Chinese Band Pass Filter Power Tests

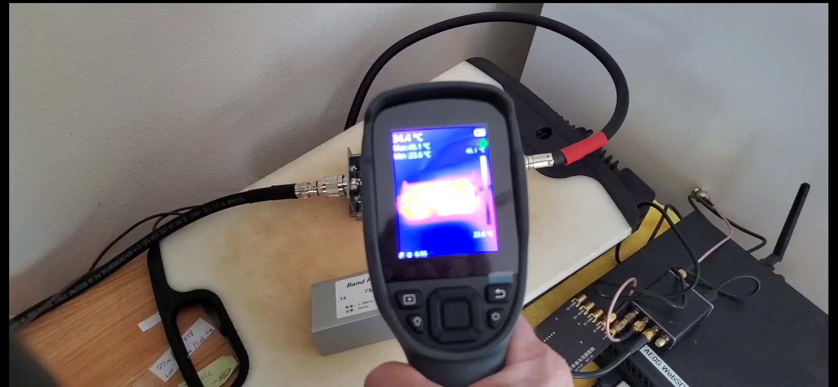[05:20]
45 degrees. So let's go ahead and run that for a little while and see the result here.
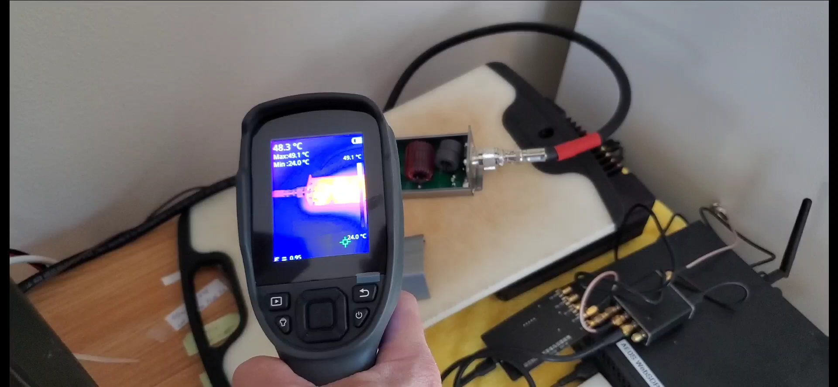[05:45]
On screen: spot 48.3°C, max 49.1°C
temperature to go up to 51 degrees Celsius.
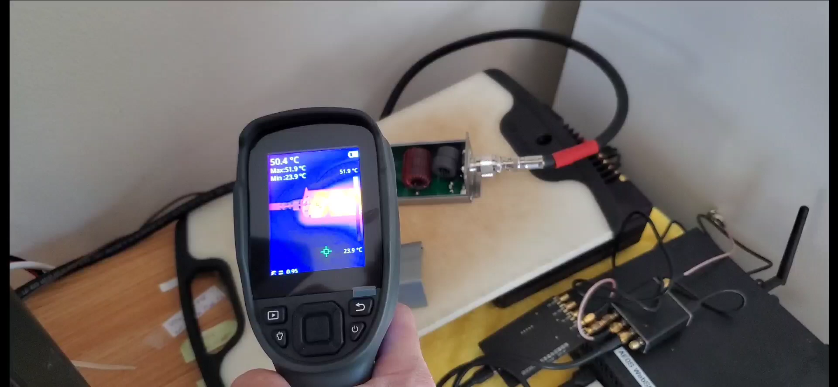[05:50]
On screen: spot 50.4°C, max 51.9°C, min 23.9°C
52 we have right here. 53, okay. So not too horrible. So right now we are running FD8. Running, calling C-Cube. So basically continuously running FD8 here.
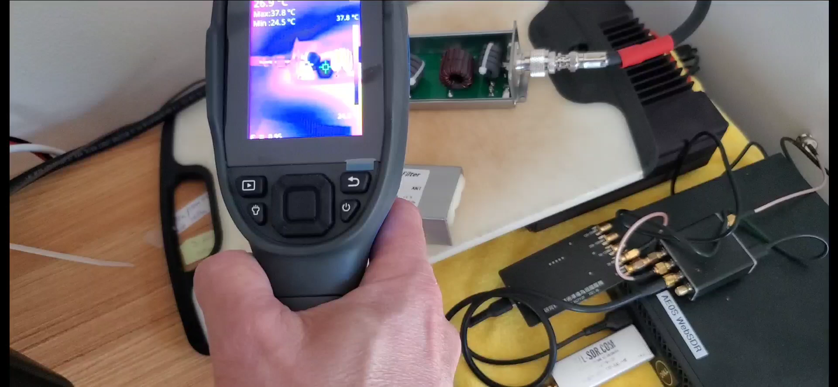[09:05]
On screen: max 37.8°C, min 24.5°C
So we measure 39 40 degrees celsius as we transmit.
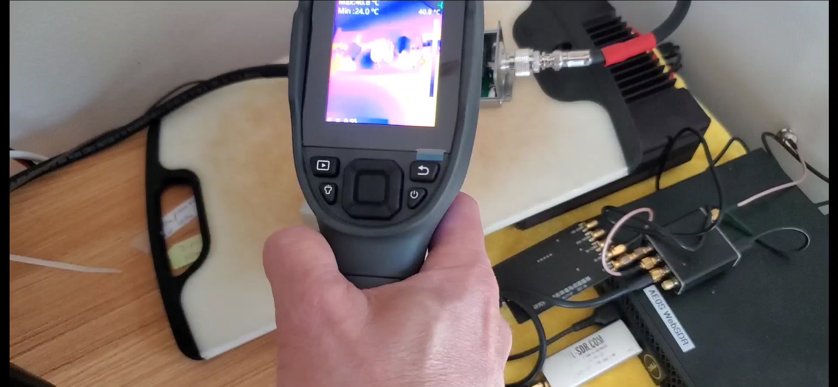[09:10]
Again it's on the input side. So let's run that for a little bit and see what happens. So we are at 11 minutes here.
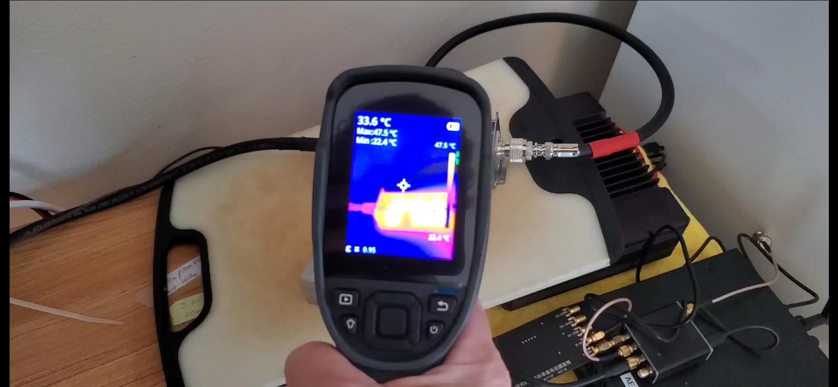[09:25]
On screen: spot 33.6°C
And the temperature on this one is just the same as on the other one. Kind of goes up to 53 max. It's on the first core. 42. And the third core is the second warmest. And the center core.
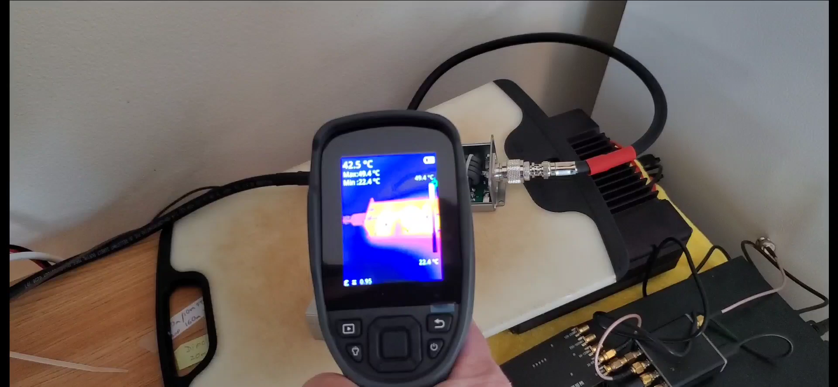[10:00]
On screen: spot 42.5°C
So again no concerns here. We are running 100 watts FD8. For now 12 minutes into this.
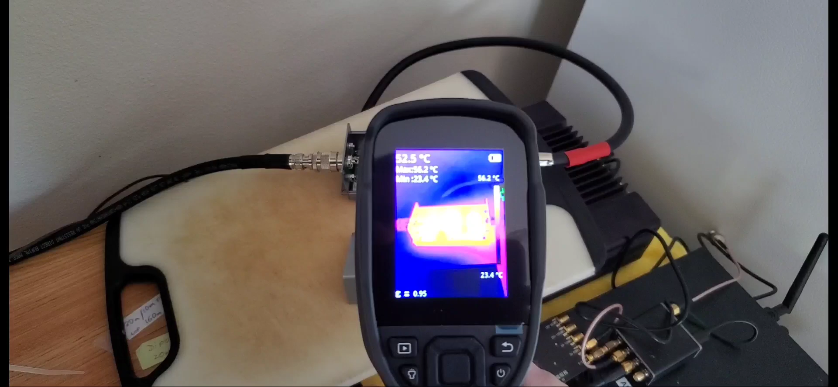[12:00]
On screen: scale top 56.2°C, scale bottom 23.4°C
And interestingly now the antenna exit had actually a higher temperature while it's transmitting.
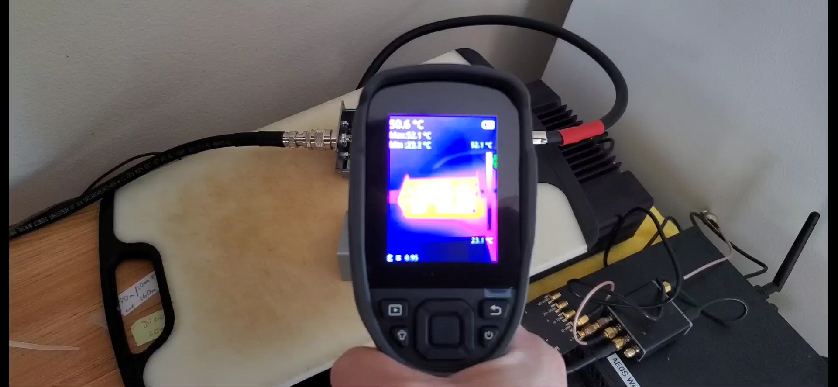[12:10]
Let's wait for the next cycle here. So the middle core obviously stays warmer. Retains the heat a bit better. And then as we transmit it jumps over to the other core. So that was 56 kind of.
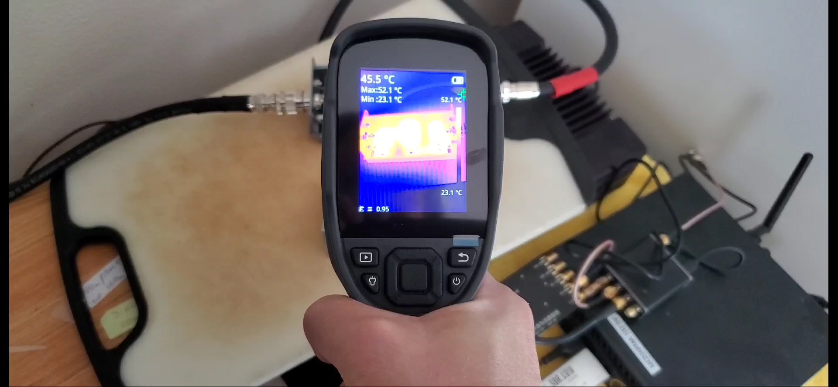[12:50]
On screen: spot 45.5°C, max 52.1°C, min 23.1°C
I found it kind of interesting. So let's compare the front and the back one this time. So it should jump to the back one 53 and I'm gonna move to the front one. Yeah definitely interesting how it's on the antenna side not on the radio side. That gets warmer on this one.
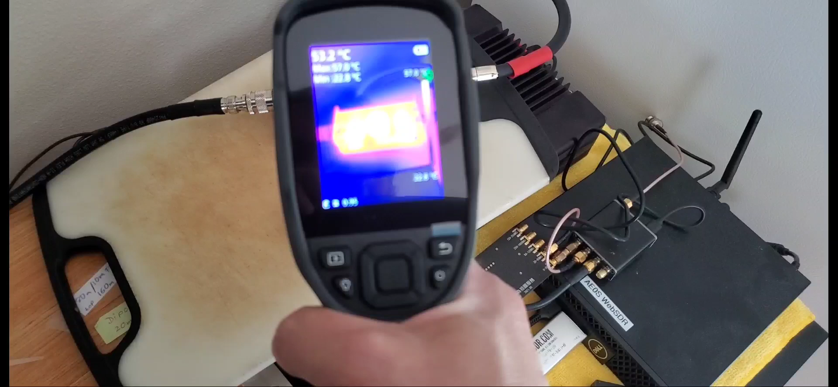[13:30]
But again a little bit higher 56 so 54 55 right now. The front one is
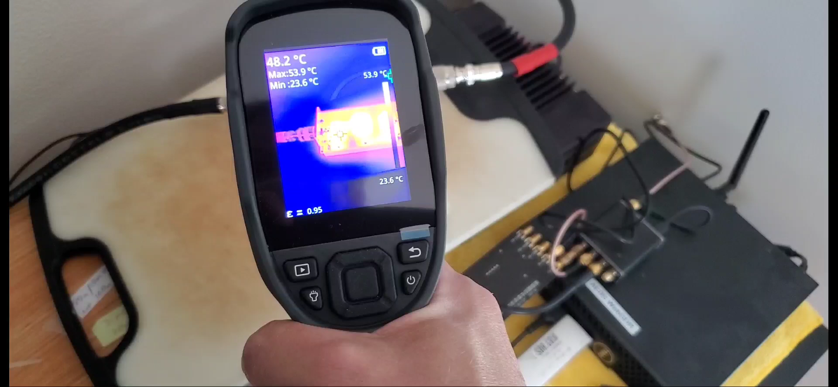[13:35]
On screen: spot 48.2°C, max 53.9°C, scale top 53.9°C, scale bottom 23.6°C
also what we saw before.
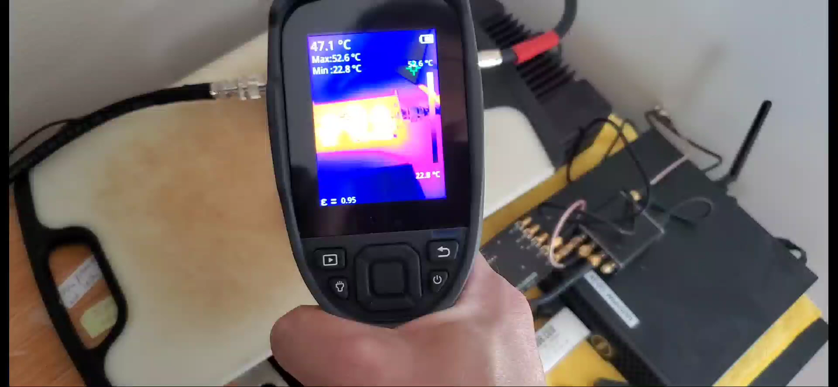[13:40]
On screen: spot 47.1°C, max 52.6°C, min 22.8°C
So this one is just the back coil is slightly warmer than the front one.
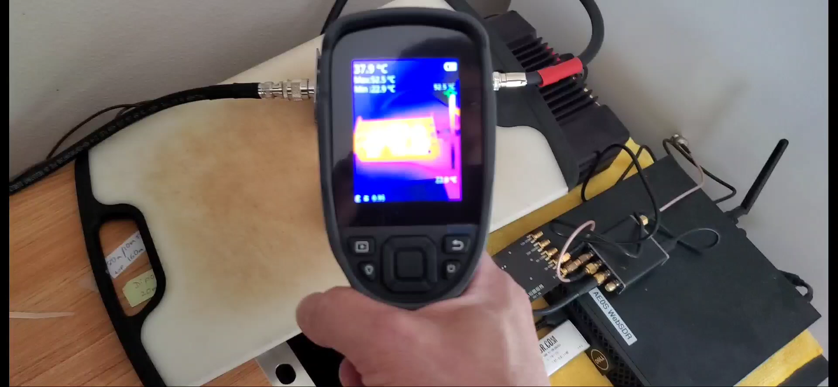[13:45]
On screen: spot 37.9°C
Well back front I mean the one on the antenna side slightly warmer than the one on the TX side.